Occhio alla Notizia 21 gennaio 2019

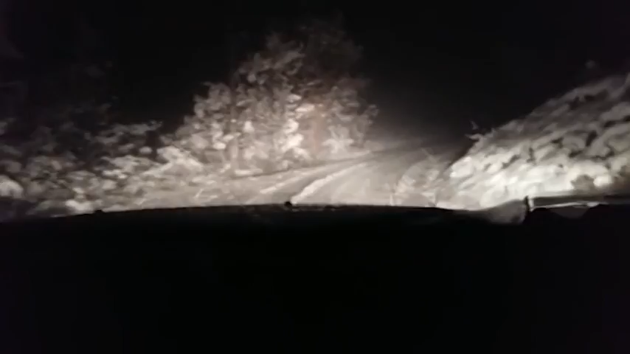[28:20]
trova a Cagli questa è la situazione in questo momento quindi come vedete sta nevicando le strade sono già interessate da alcuni centimetri di neve tra l'altro c'è un aggiornamento perché a Cagli il sindaco ha deciso per la giornata di domani di chiudere tutte le scuole presenti nel territorio comunale così come ha deciso il sindaco di Urbino seguiremo naturalmente l'evoluzione del maltempo della neve nel corso della serata anche